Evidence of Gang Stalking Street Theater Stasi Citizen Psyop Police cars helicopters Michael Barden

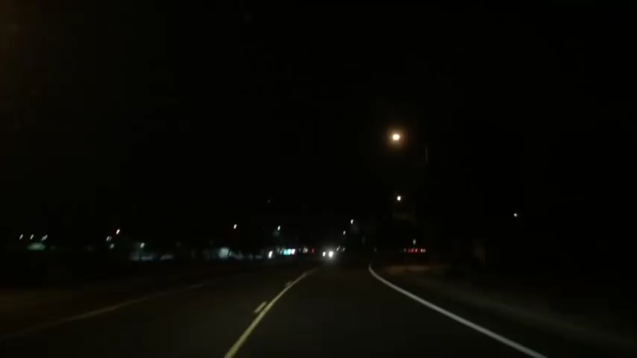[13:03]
Signals. Nope. And just as I suspected, there is a police officer here